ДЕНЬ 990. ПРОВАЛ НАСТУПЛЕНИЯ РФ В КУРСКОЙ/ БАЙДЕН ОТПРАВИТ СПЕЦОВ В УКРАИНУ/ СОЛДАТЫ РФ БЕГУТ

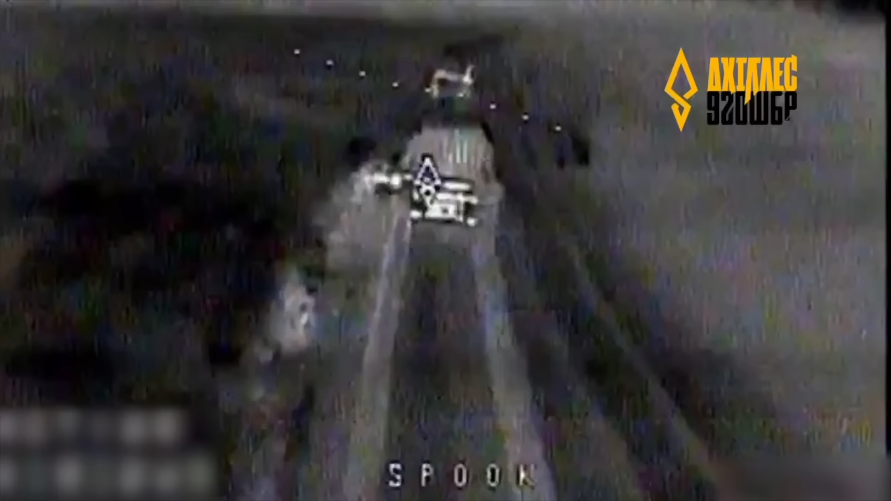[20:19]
Пилотам этого подразделения удалось поразить с помощью FPV-дронов с тепловизорами
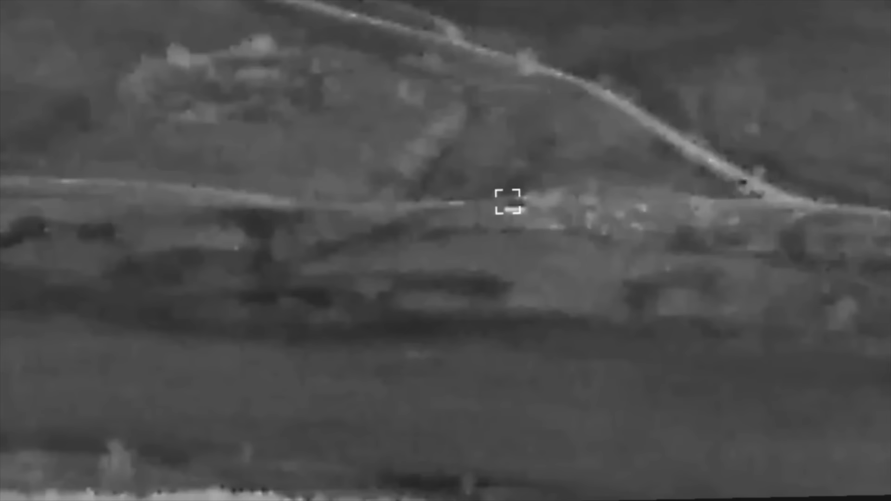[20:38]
где они часто становятся мишенью для украинских дроноводов.
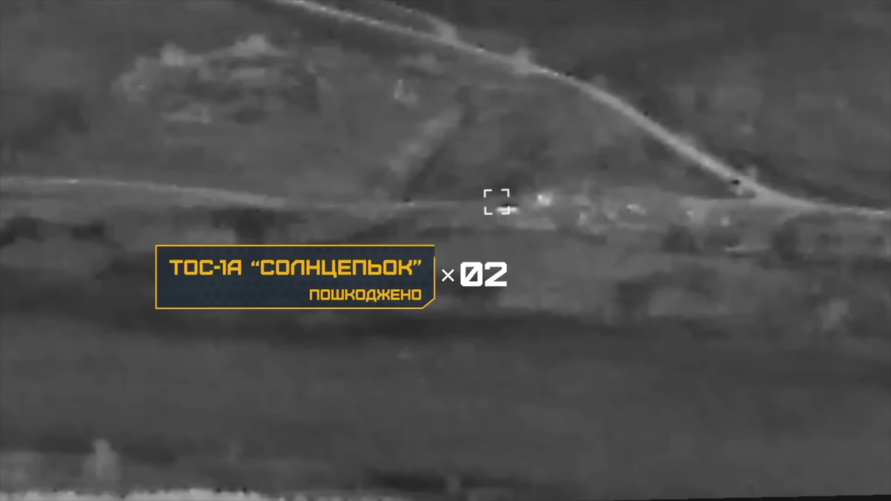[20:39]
И вот еще довольно курьезное видео, где дроноводы из отряда «Гострые картузы» — наконец-то говорю я,